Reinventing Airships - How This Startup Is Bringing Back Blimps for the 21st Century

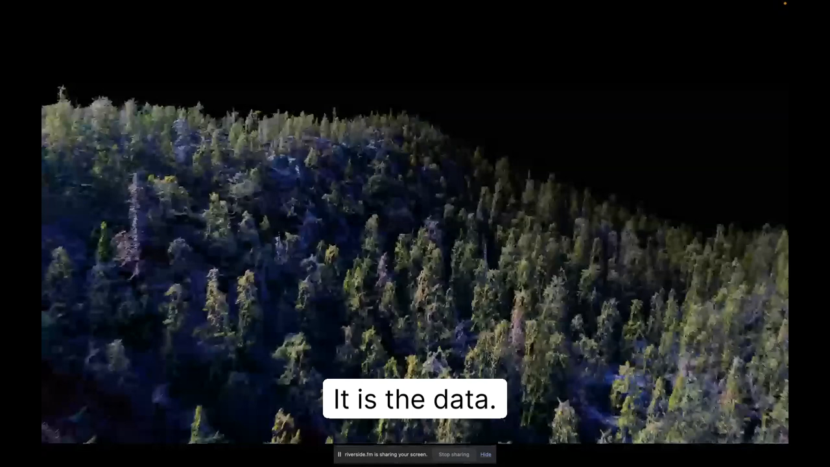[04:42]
So we are solving the data through the cloud processing. While the airships fly, they upload the data to the cloud.